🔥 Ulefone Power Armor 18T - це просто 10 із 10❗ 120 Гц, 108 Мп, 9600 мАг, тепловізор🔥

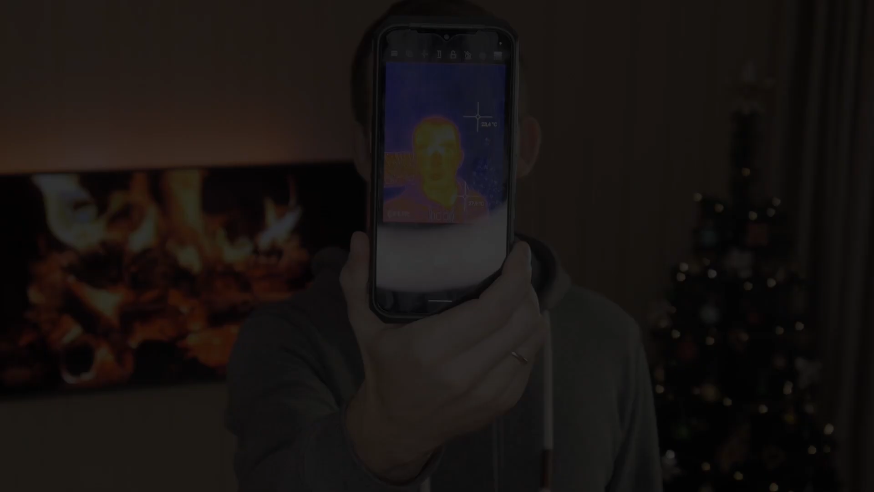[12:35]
Під кінець відео я би хотів вам показати тепловізор, але відразу ж ложку дьохтю.
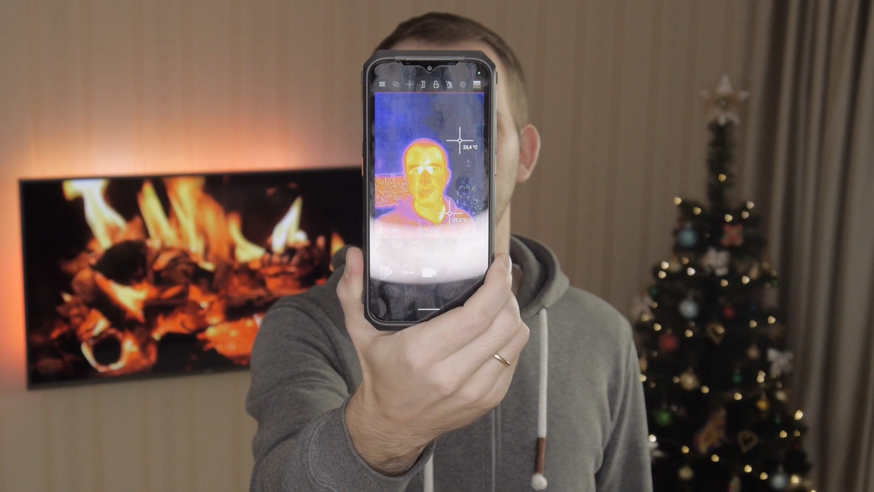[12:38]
Це тепловізор від компанії FLIR версія 3.5, який встановлювався на всіх захищених смартфонах 21-го року. 21-го, не 22-го.
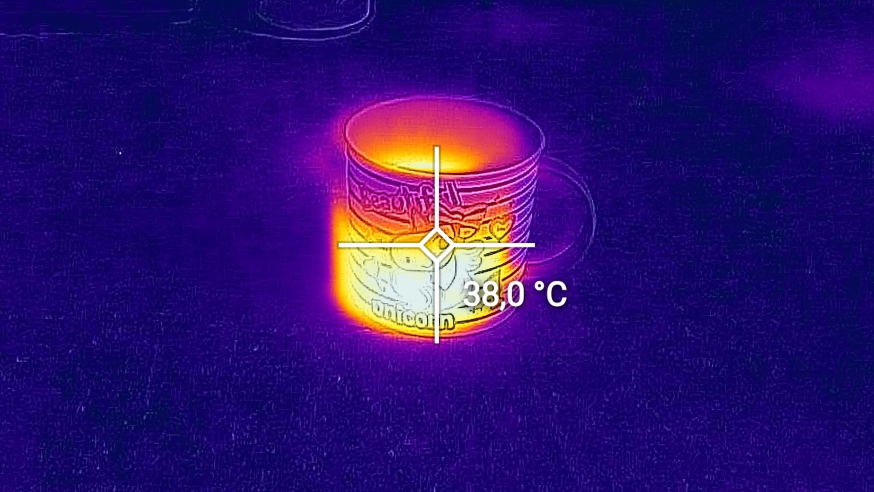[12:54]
Як працює тепловізор, я думаю, ви бачили не раз. Тут все просто. Фіолетові тони – холодно, оранжеві – тепло.
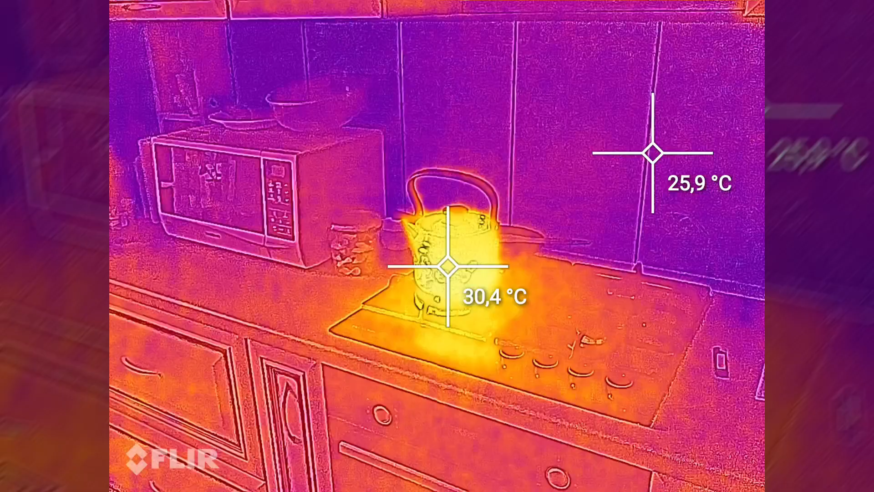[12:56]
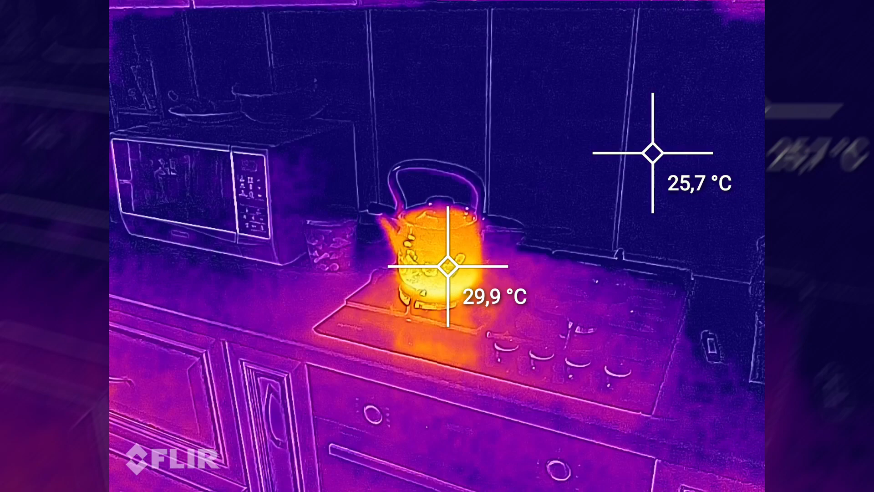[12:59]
Можна виставити замір температури в декількох областях кадру, можна зняти фото чи відео, що ви зараз і бачите перед собою.
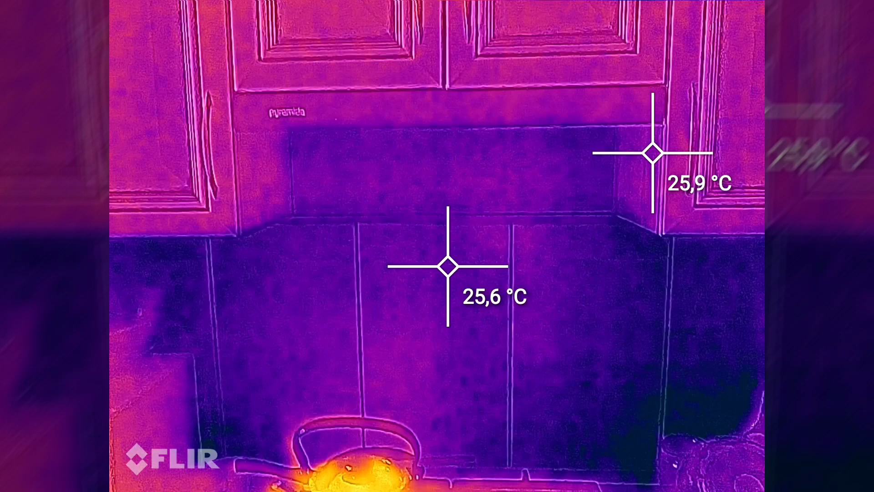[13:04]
Але сам факт того, що в такому дорогому смартфоні встановлено наскільки старий модуль, трохи розчаровує.